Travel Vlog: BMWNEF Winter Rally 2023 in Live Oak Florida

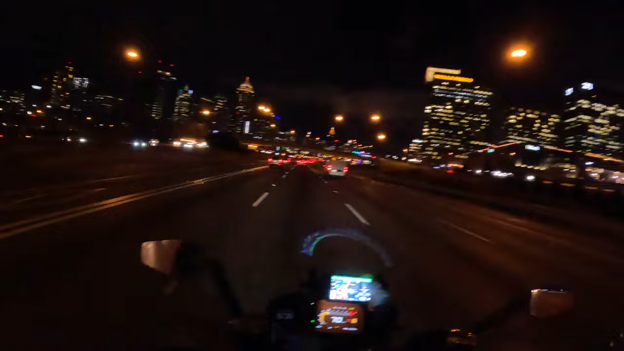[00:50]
This is me going through Atlanta at around 6.30 p.m. I got to my dad's around 8 or 8.30 in just around Dothan, Alabama, areas where he lives. And I had a great night with him. This next clip here is just me driving on
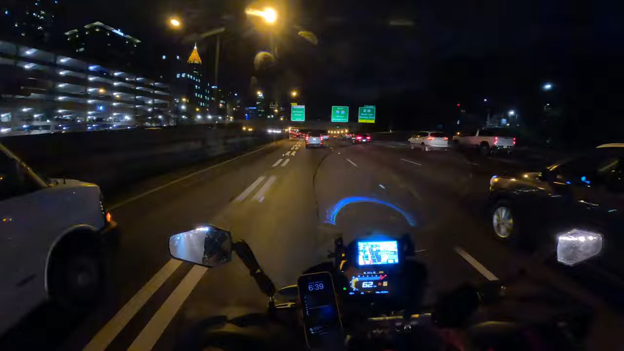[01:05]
some of the clay and stuff around his place. Garmin did a good job, by the way.